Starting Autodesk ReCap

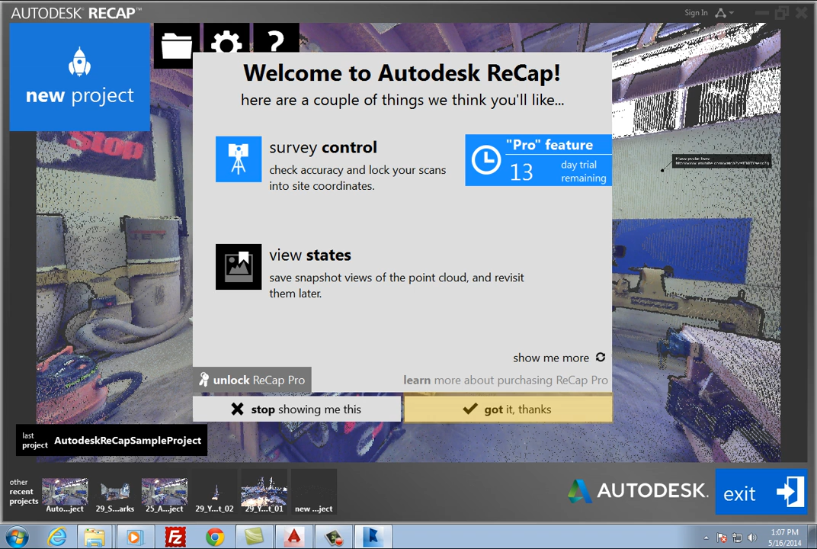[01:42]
quarterly, or annual basis. These lessons deal only with the free Autodesk Recap software. Click Got It Thanks to simply close this welcome screen, or stop showing me this if you no longer want to see this welcome screen whenever you start Recap. Now, you see the Autodesk Recap home screen as well as the last project you worked on. If you have not used Recap before, you see the sample project that was loaded when you installed Recap.
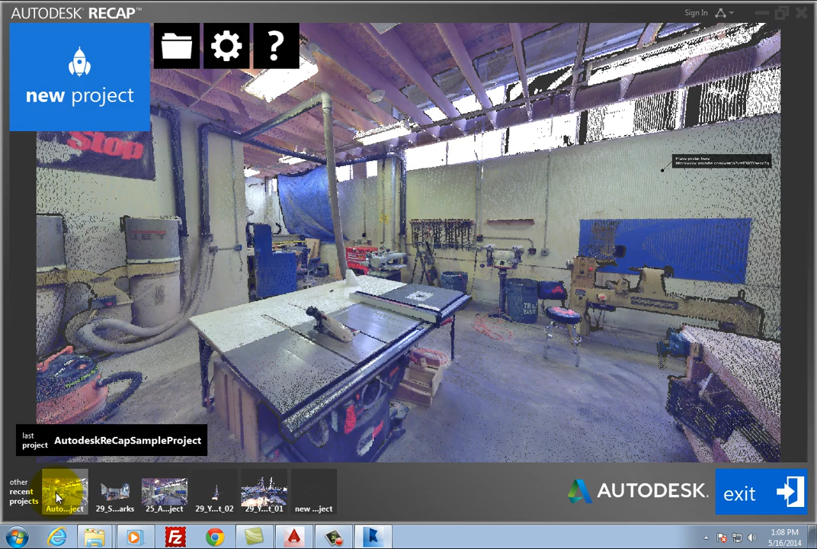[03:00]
Click to open the last project, the Autodesk Recap sample project. Autodesk Recap immediately opens the PointCloud project file,
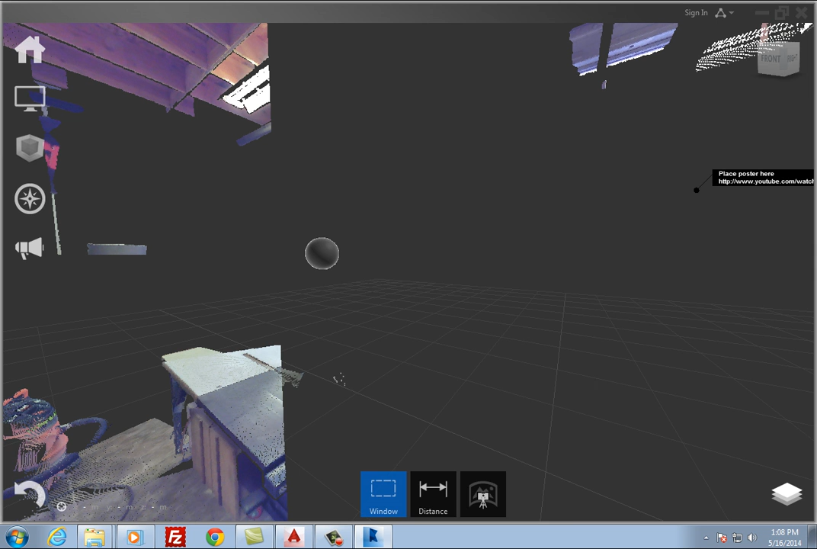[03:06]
the PointCloud fills the screen, and you can see the various Recap tools.
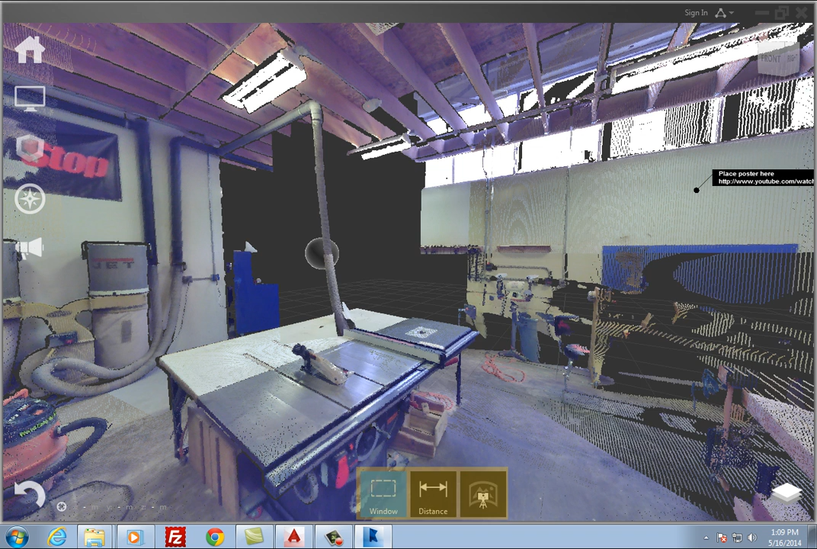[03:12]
Along the left side of the project screen, you can see the Project menu. When you move the cursor over one of the tiles, it expands to show that particular menu. For example, when you move the cursor over the Home tile, it expands so you can access tools for saving files, opening files,
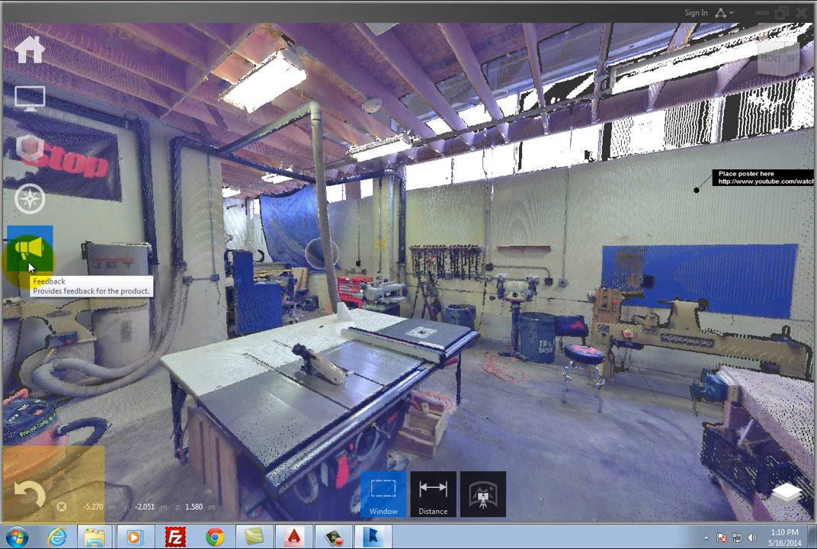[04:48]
In the lower left, the Undo and Redo tools reverse the previous actions you have taken. Below and to the right of these tools, you can see the coordinates of the point at the current cursor location. The contextual menu, which is located along the bottom of the screen, changes to reflect the current activity. For example, if you are editing a limit box, the toolset changes to display tools related to limit boxes.